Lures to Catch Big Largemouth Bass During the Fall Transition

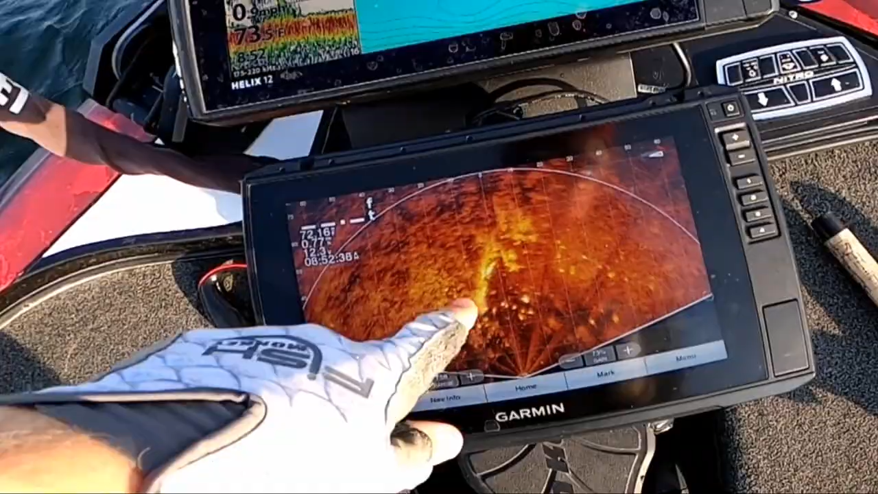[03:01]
weed edge this is from a Garmin perspective weed edges here these are mostly fish but
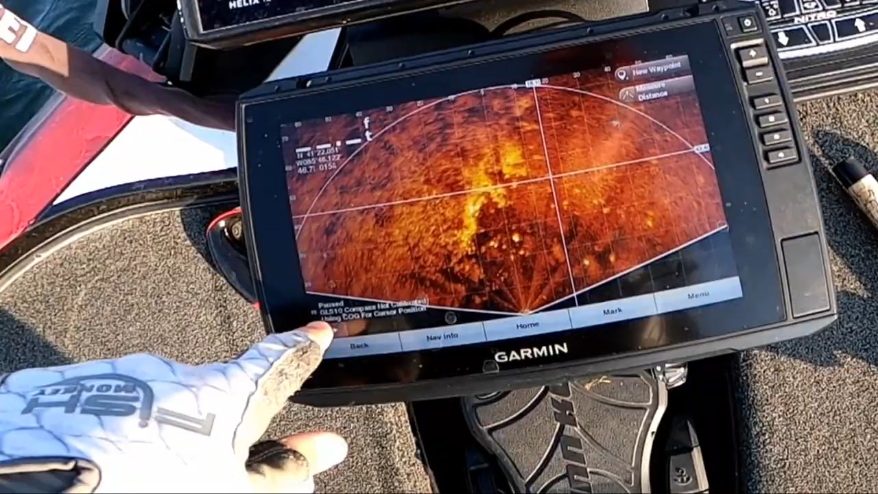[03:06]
probably a mixture of small bass and bluegill but I'm hoping right there there you can
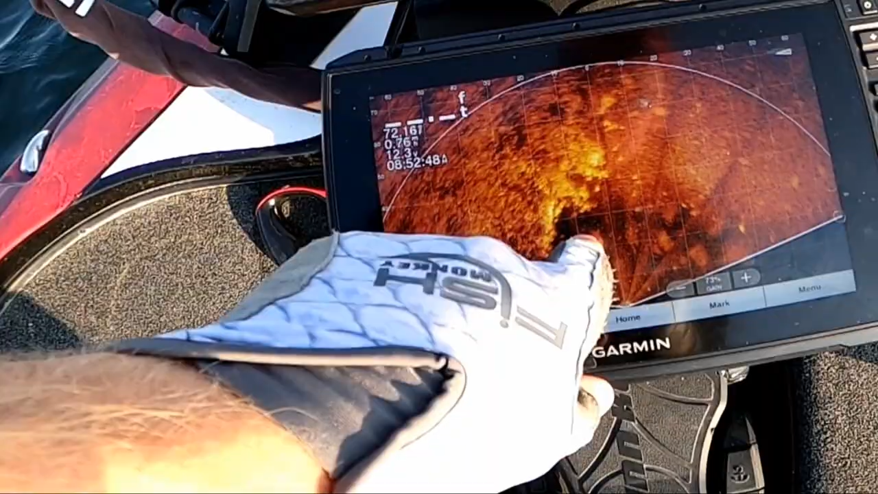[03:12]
see them moving uh hopefully there's one big bass sitting here I bet I get bit